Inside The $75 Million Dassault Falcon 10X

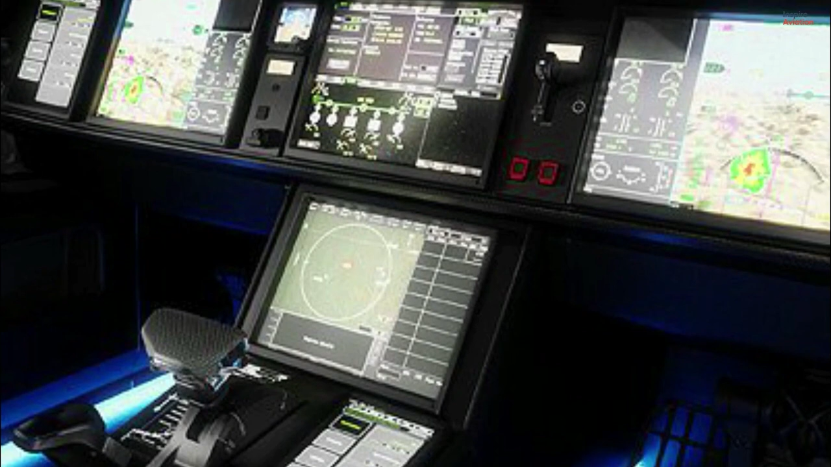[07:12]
The 10X takes a huge lead in the private jet market by adding touchscreens on the deck.